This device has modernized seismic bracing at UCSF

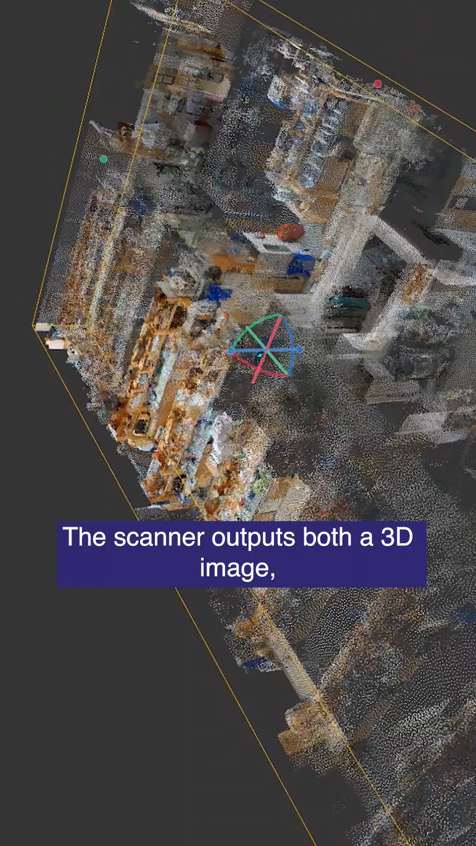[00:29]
The scanner outputs both a 3D image and a point cloud the structural engineers and architects will use in their drawing production.